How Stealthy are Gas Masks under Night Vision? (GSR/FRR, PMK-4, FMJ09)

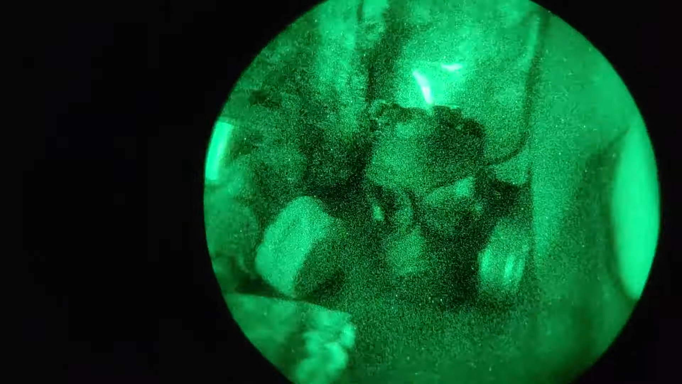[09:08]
So now, uh, the FMJ09 carrier, it's, uh,
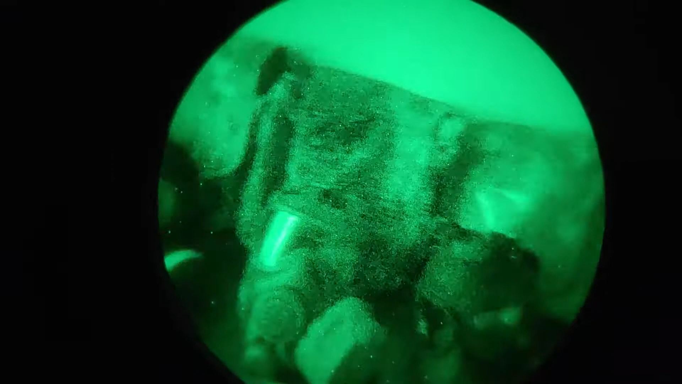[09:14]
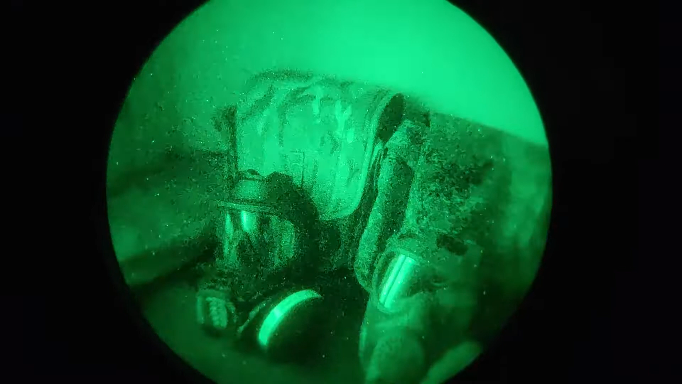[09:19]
yeah, well under passive night vision appears to be darker than the, uh, GSR carrier and
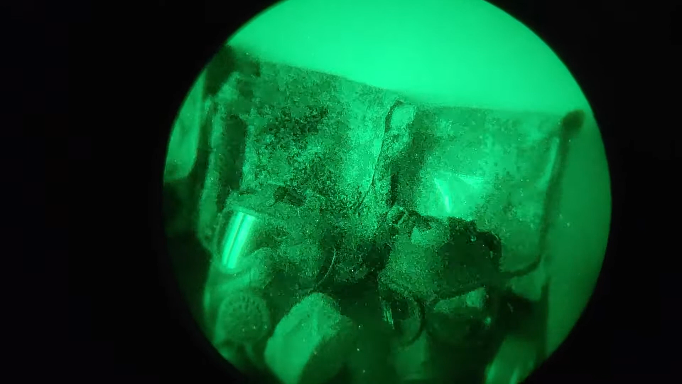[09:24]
a little bit brighter compared to the, uh, PMK4 carrier.
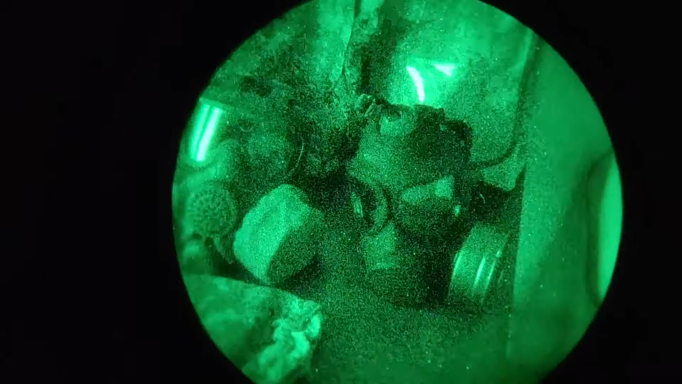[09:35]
It will allow you to blend in. Now let's turn on active IR and see what's what.
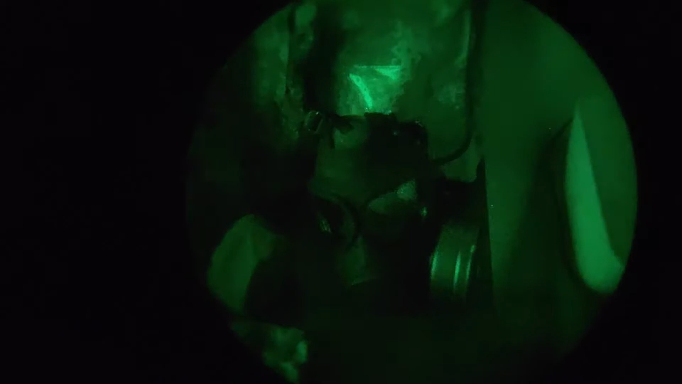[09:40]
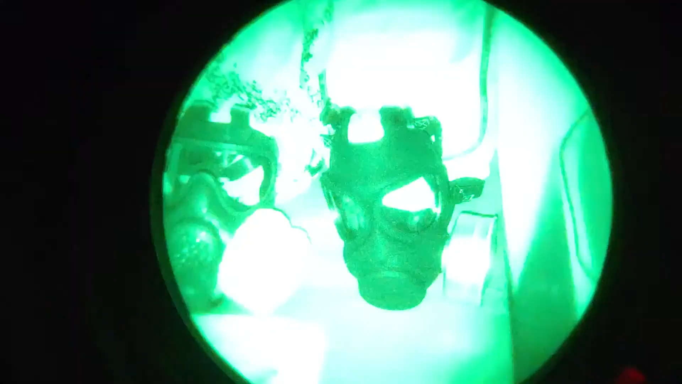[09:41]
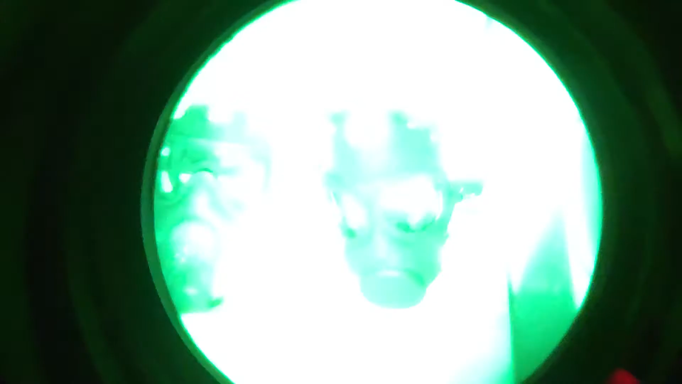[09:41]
So active active under active IR, the face piece itself is still performing really well, but the filter, look at it.
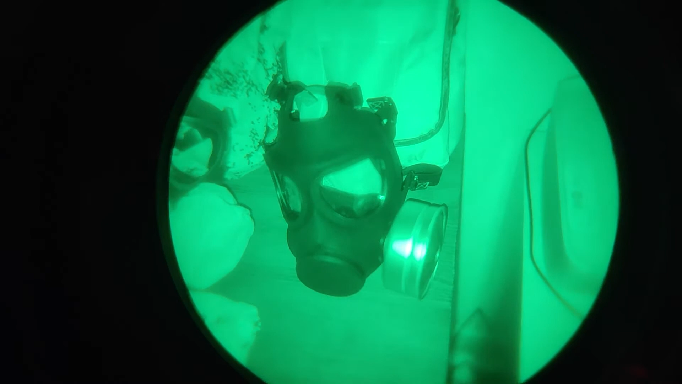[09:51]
That filter is a black filter and it's reflecting a shit ton of NIR. So yeah, the filter will not allow you to blend in, but the mask will and the carrier. Well, who is bright is the
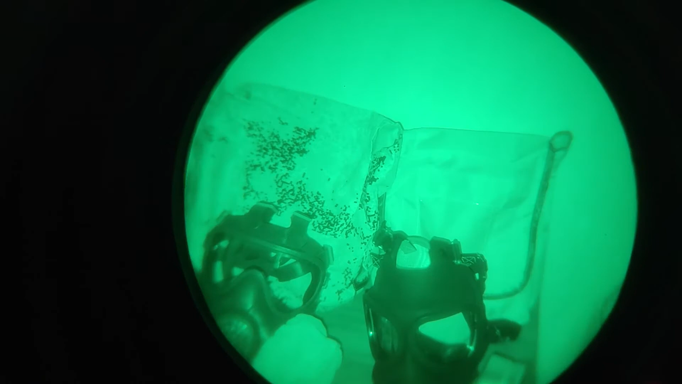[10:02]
brightest carrier of them all over here. So yeah.
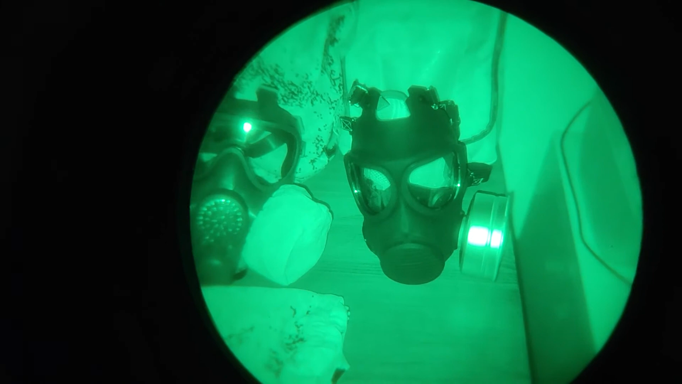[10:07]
Uh, if you're wearing FMJ09 in the dark, uh, swap the filter out for a different one for,
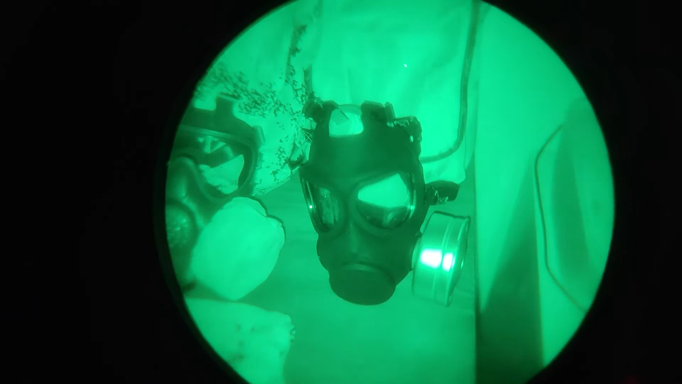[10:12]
you know, maybe a black plastic one, like what the SkyFR has and yeah, ditch that carrier because it reflects a shit ton of NIR, but the face piece itself. Yeah. It will allow you to blend in pretty well.